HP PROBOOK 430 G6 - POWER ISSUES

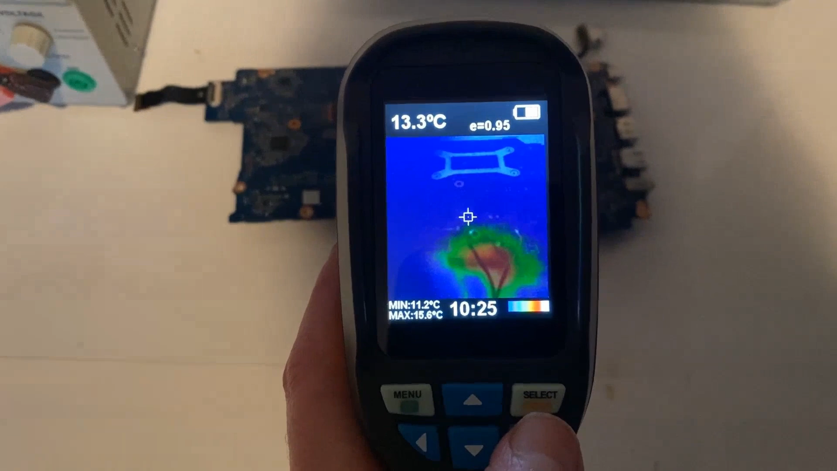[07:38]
On screen: spot 13.3°C, min 11.2°C
the section around where the wires are
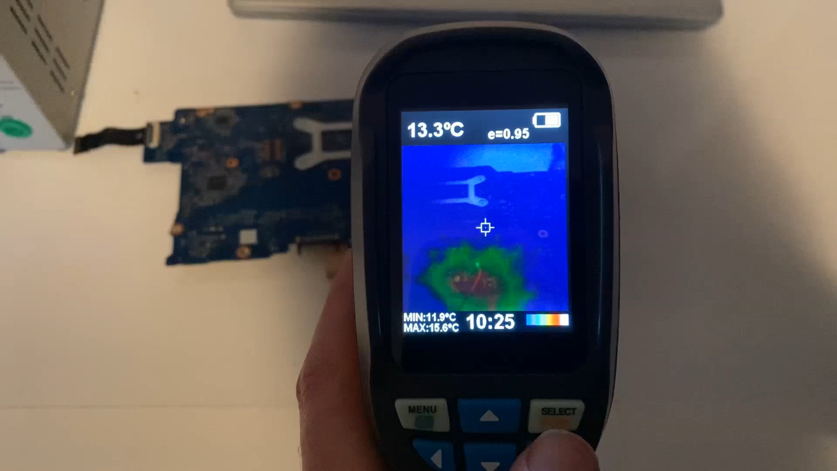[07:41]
On screen: spot 13.3°C, max 15.6°C, min 11.9°C
connected to the board seems to be getting warm none of the other sections are getting warm not the chipset not around any of the other components only
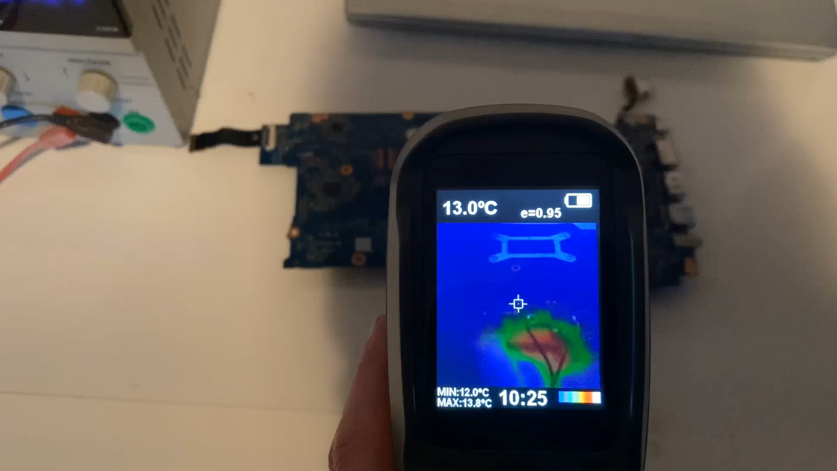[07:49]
On screen: spot 13.0°C, max 13.8°C, min 12.0°C
the section around where the jumper wires are connected to the board this area around here is the area that